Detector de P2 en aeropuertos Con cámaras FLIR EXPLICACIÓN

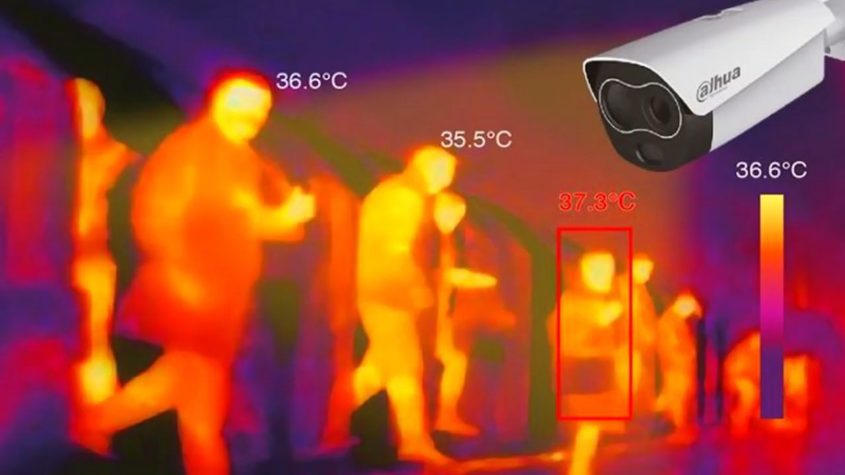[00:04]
On screen: scale top 36.6°C
Detector de P2 en aeropuertos de China Seguro ya has visto este fabuloso video
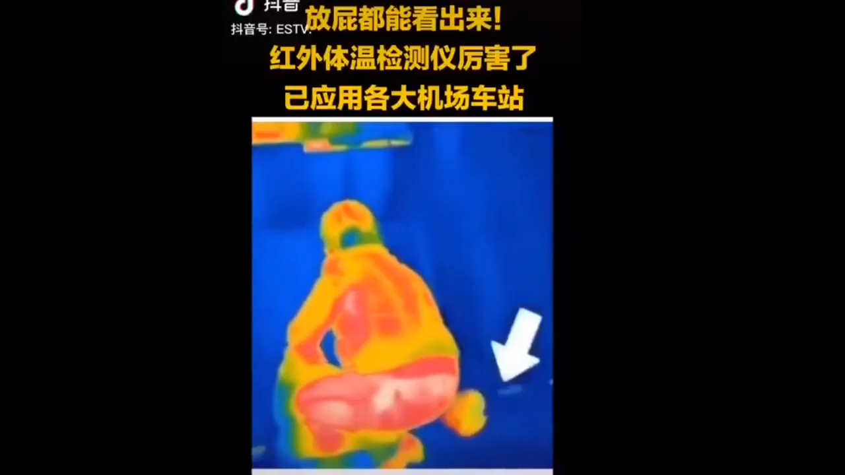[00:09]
en donde se
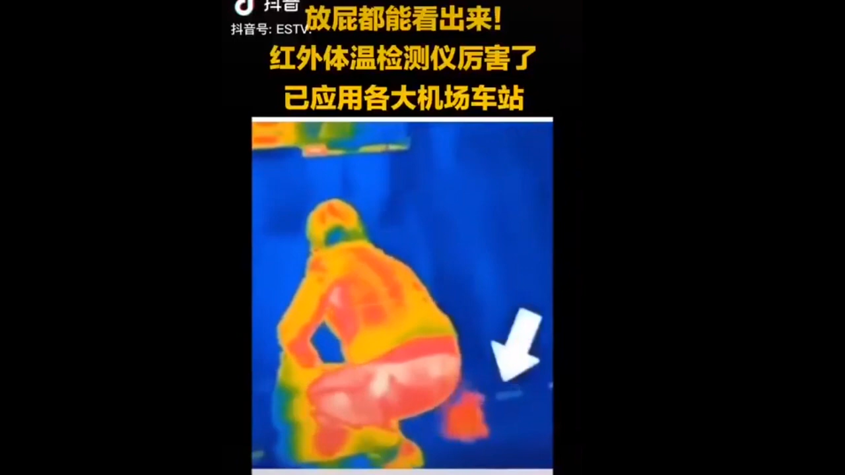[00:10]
ve como la gente puede ser detectada aflojando la tripa Pero, ¿qué tan cierto es esto?
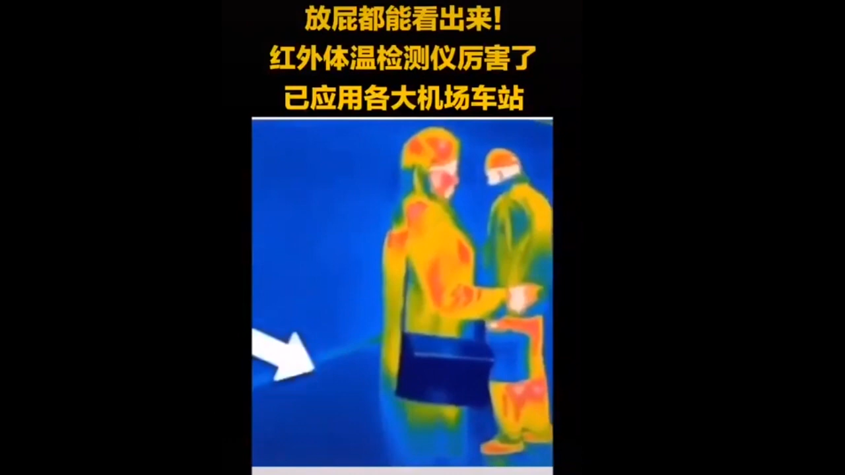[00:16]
Te has de preguntar porque eso de aguantarse un aire sí que puede tener problemas